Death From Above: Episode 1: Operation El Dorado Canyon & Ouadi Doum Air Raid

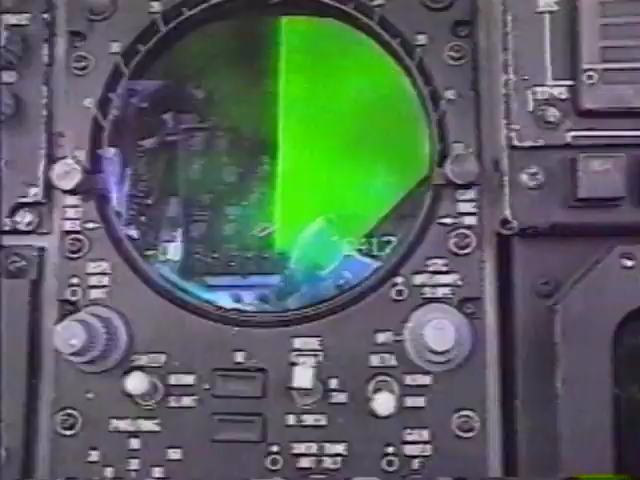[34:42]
He also insisted that crews achieve 100% target identification with all onboard target acquisition systems.